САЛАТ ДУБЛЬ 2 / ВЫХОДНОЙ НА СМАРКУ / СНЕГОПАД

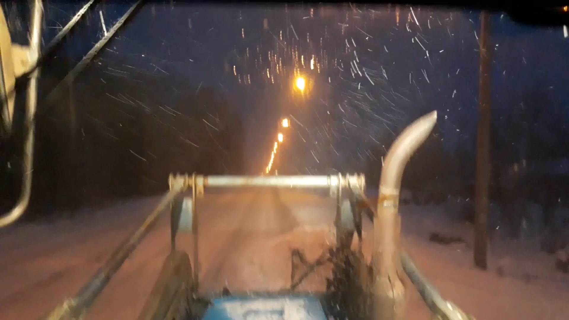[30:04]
Здесь, друзья, у нас федеральная трасса. Вот такое освещение.
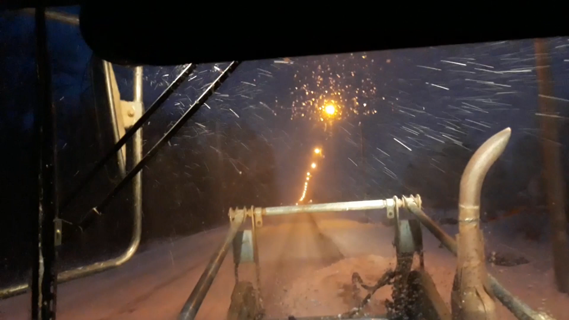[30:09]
Даже без света можно проехать. Отлично освещаются улицы. К счастью, я эту дорогу не чищу. До перекрестка. Здесь уже
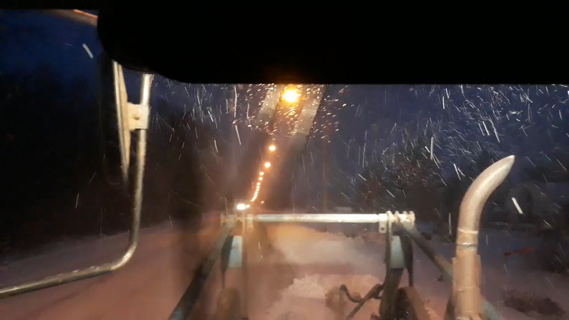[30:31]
дорожные службы чистят. Здесь я сегодня еще не чистил. поедем в Темень.